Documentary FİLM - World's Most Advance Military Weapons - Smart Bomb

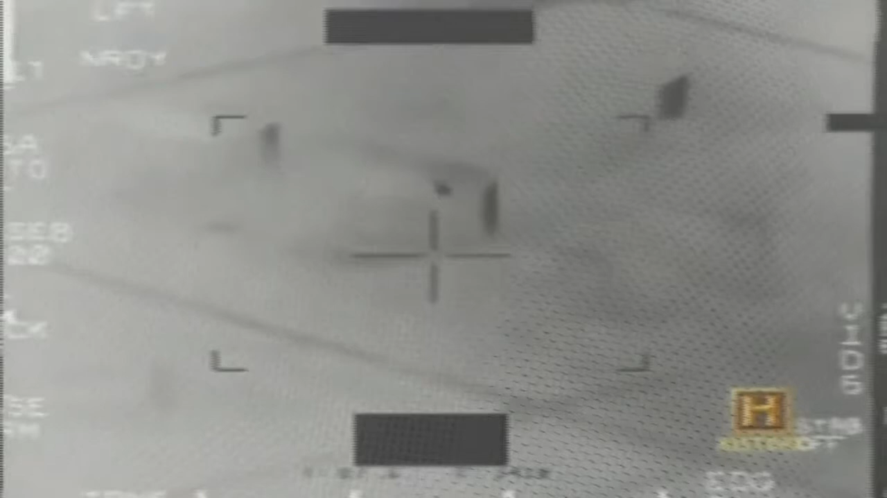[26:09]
Electro-optical bombs could dive beneath the clouds or smoke to reveal a target, but they were useless at night.